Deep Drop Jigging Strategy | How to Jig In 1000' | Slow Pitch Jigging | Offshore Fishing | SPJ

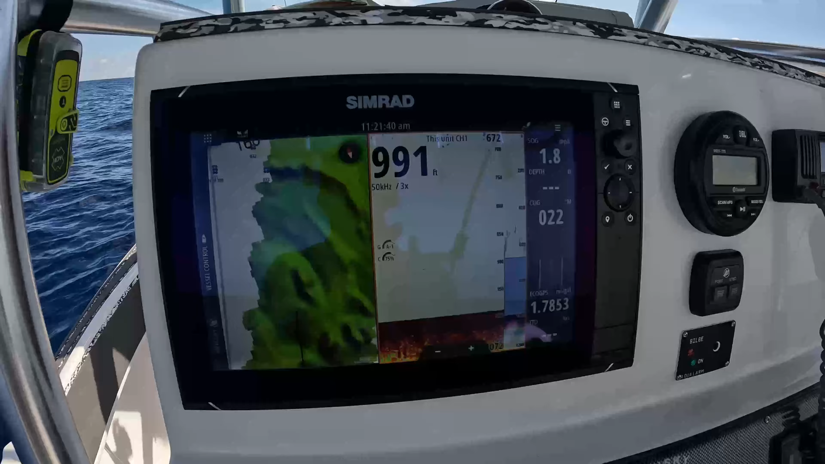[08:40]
So we're in about 992 and this is our chart plotter over here.
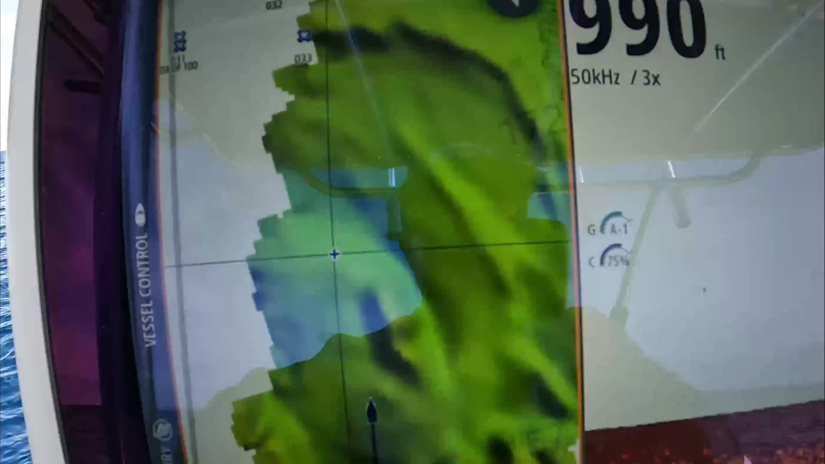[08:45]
And as you can see, we are using Seymour maps. So Seymour is giving us this mapped area.
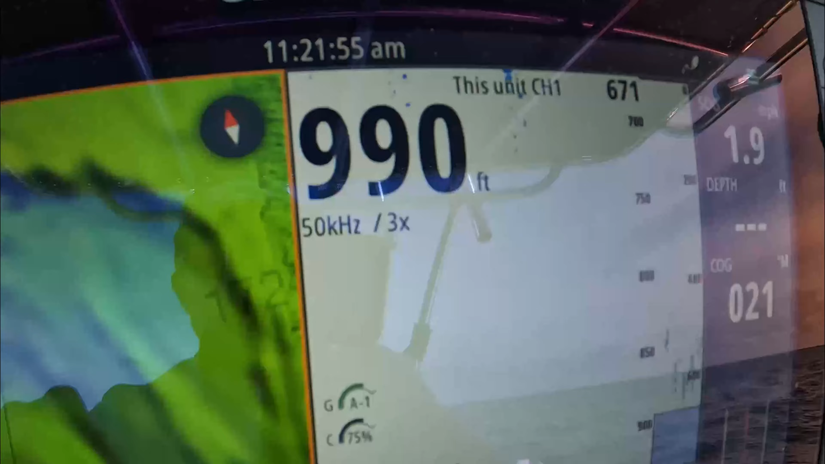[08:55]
On screen: depth 990 ft
We're in 990 feet. We're kind of approaching this nugget right here.
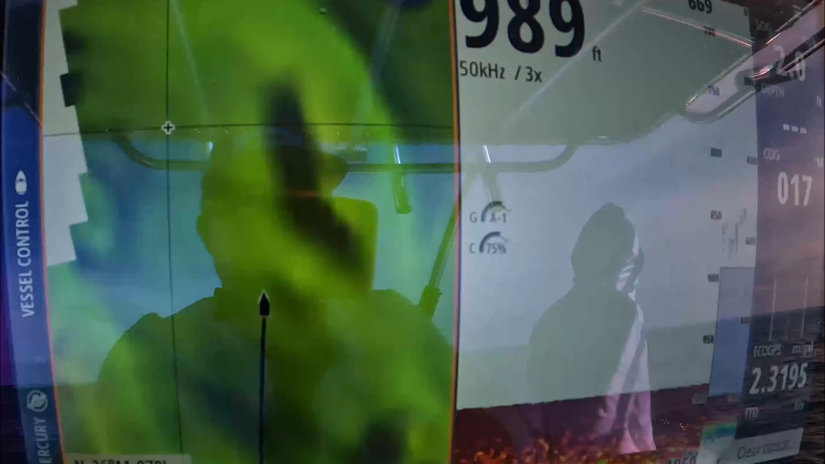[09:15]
On screen: depth 989 ft
So you can stay on it longer, essentially,
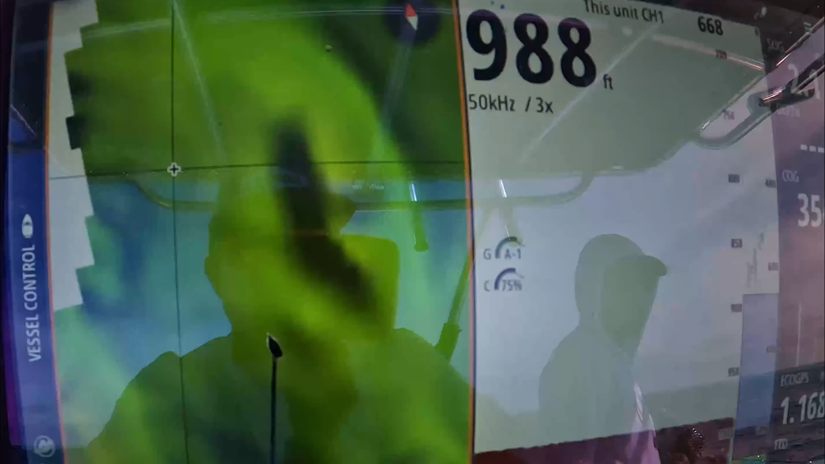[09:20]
On screen: depth 988 ft
especially when you're out here in the deep water with two knots over the bottom. John just kicked it in reverse.
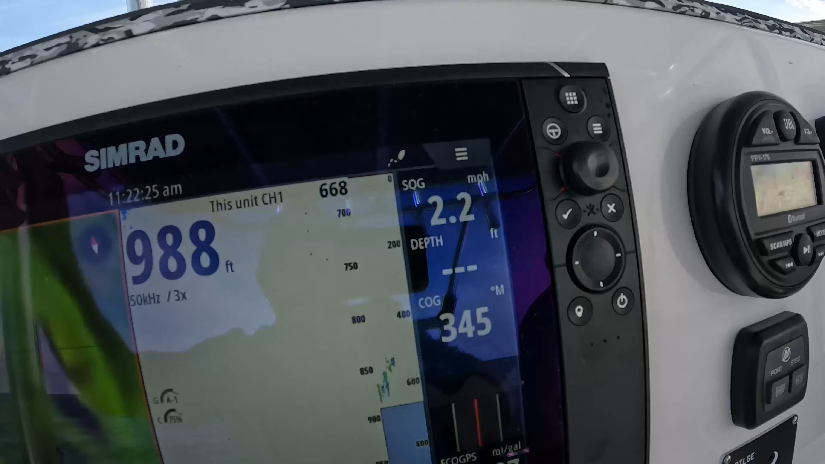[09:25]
On screen: speed 2.2 mph
So that's why it's going up. We've been bouncing between one eight and two.
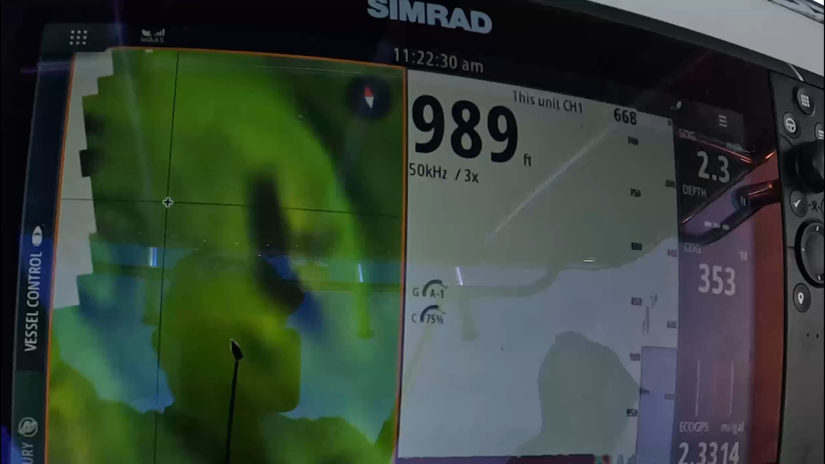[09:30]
On screen: depth 989 ft
You know, we were targeting a very small hump in a thousand feet of water.
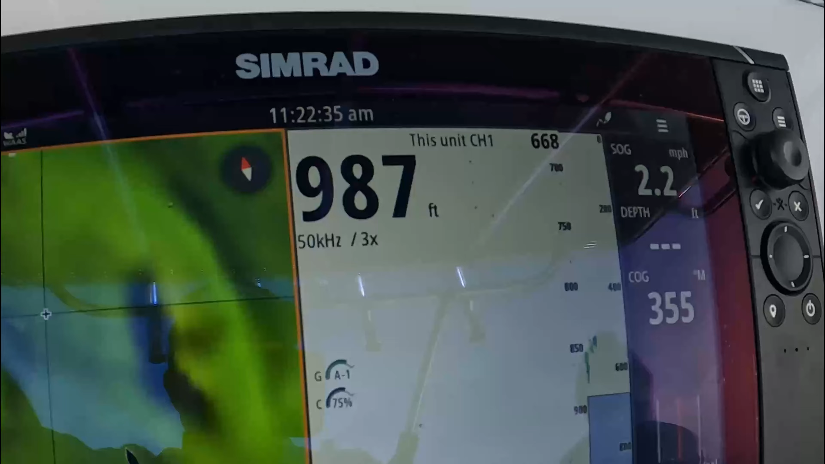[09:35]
You know, you almost need to have precision bombing and a lot of luck to hit that target.
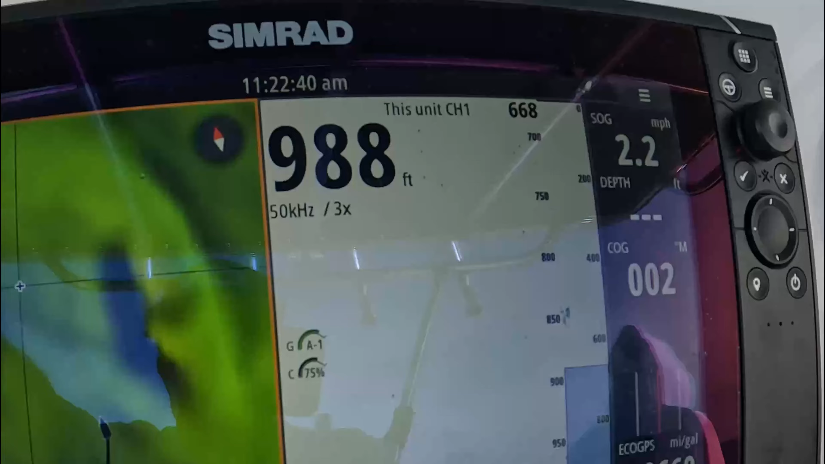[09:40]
On screen: depth 988 ft, speed 2.2 mph
So getting something a little bit more substantial like this,
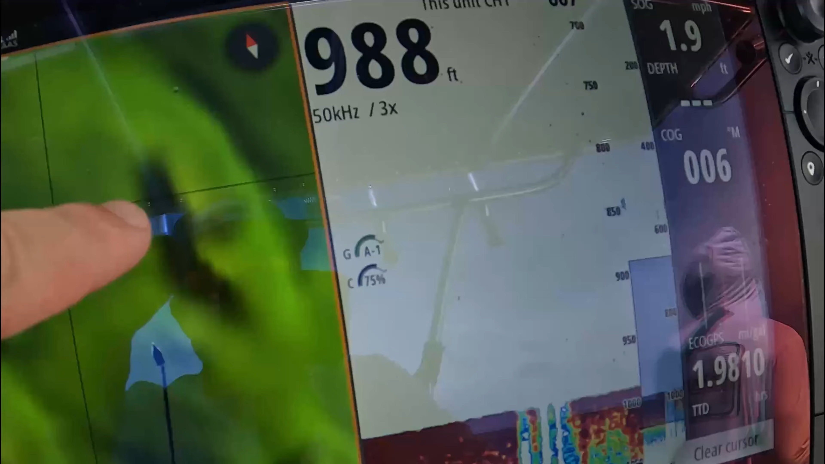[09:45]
On screen: depth 988 ft
like I said, this wasn't planned, but we might hit this outer edge here.
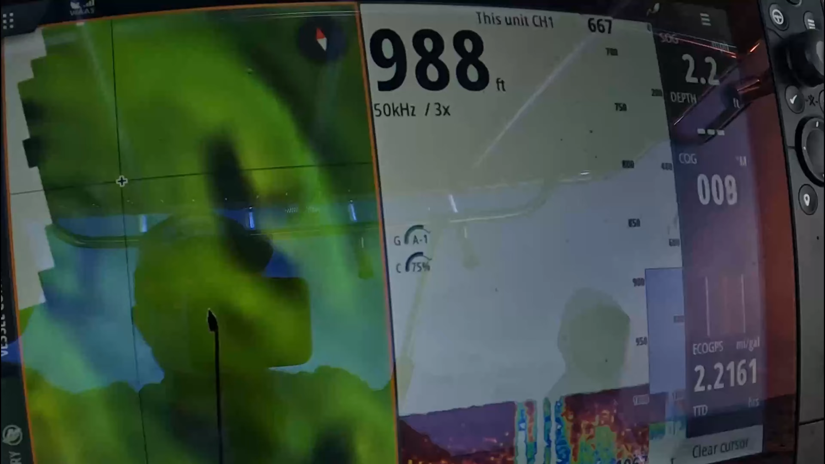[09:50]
And Seymour Maps is giving us eyes right now on what we're dropping on. So what we also do also, if we wanted to really hit this,
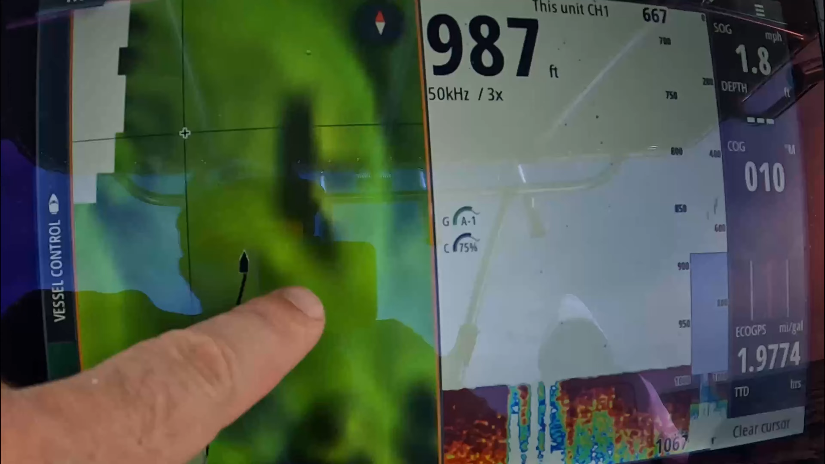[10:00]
On screen: depth 987 ft, speed 1.8 mph
we'd probably set up down here and we always just tap where we think the angle is. Maybe a little bit more to the right.
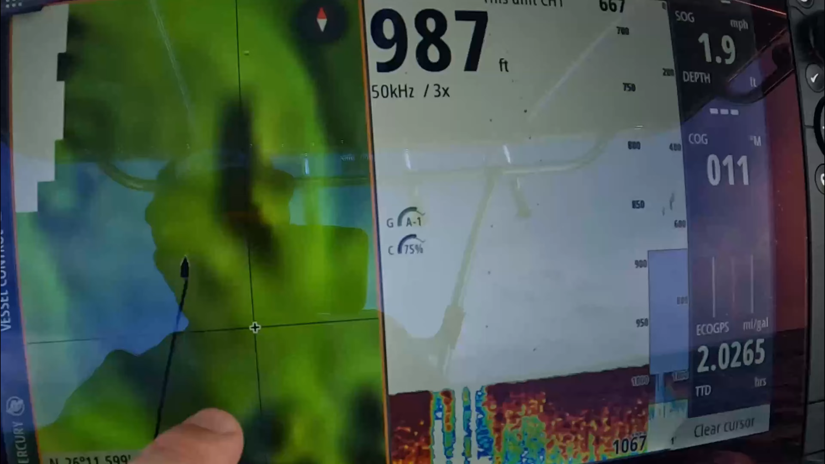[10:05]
Right there. X marks the spot. And then we'll drive the boat over to that
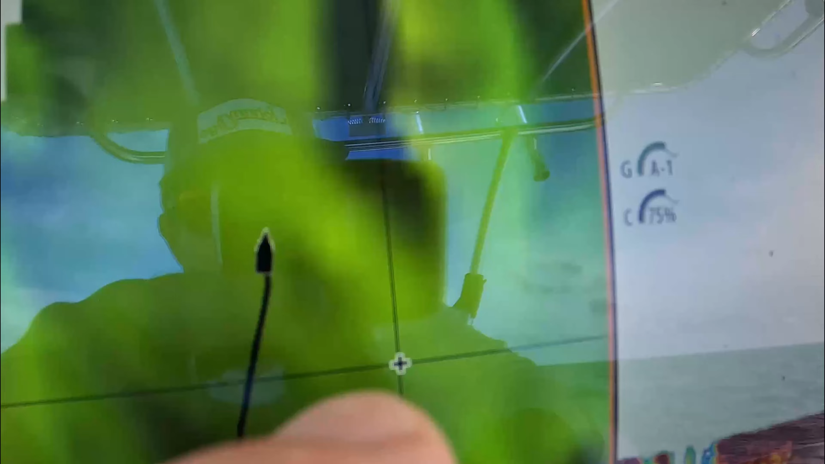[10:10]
X and then use that drift angle to take us right over it.
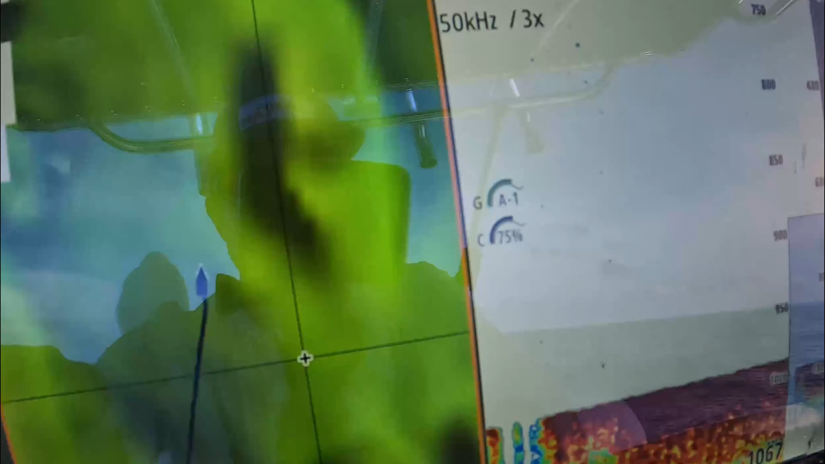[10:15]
So X marks the spot. Once we got to that spot onto that X,
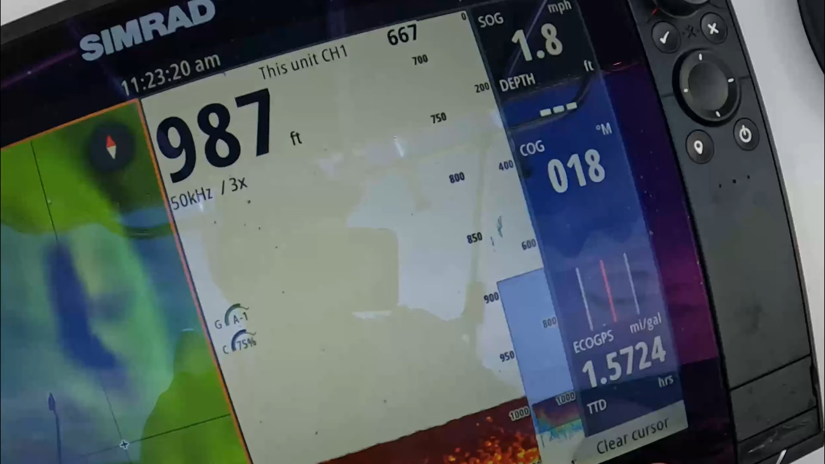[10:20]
we would just go over here and hit clear a cursor and just go back to its natural state of gauging where the heading of the boat is.
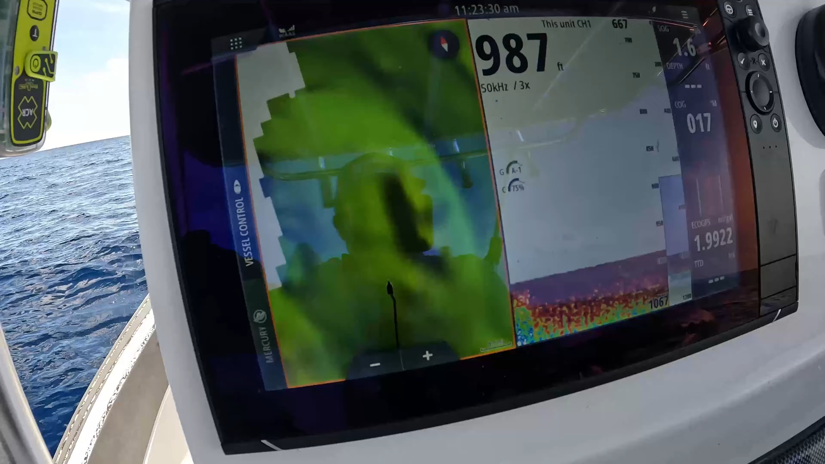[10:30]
On screen: depth 987 ft
And that's what's going on our Simran. That's what we're paying attention to. I'm zoomed in 3X right here on our sonar side.
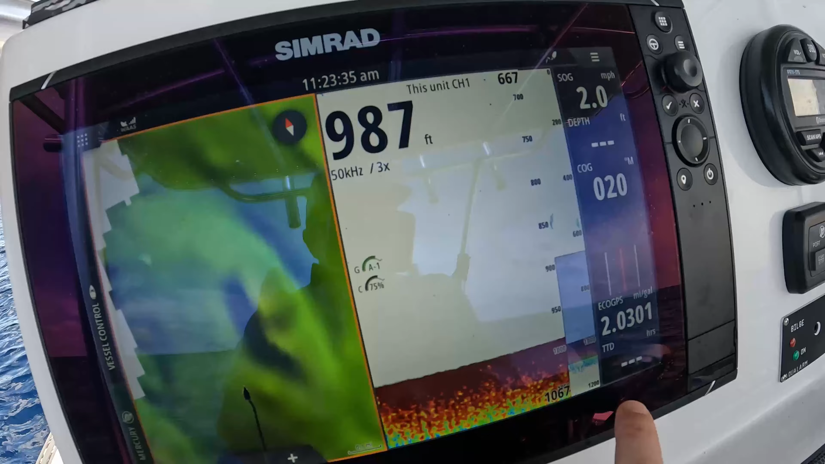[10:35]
On screen: depth 987 ft, speed 2.0 mph
So if I go all the way out, you can see a little bit of that. I don't know. If you guys got a name for what this is, go ahead and comment in the comment box below.
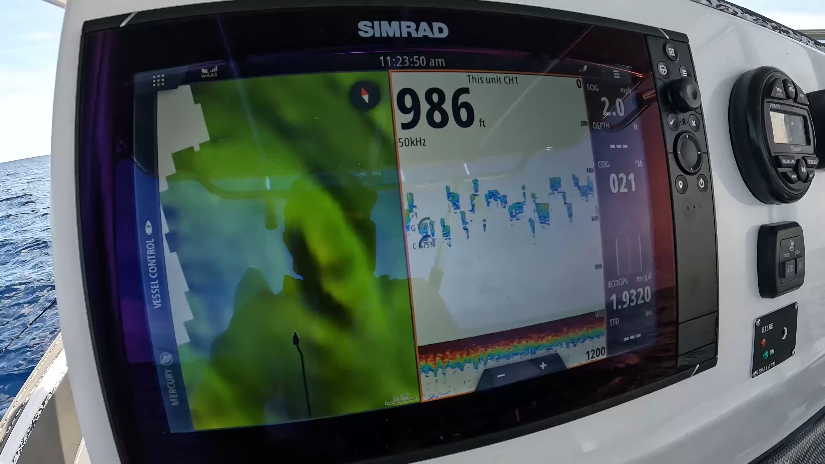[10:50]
On screen: depth 986 ft
I've heard a lot of different interference, squids, you know, whatever.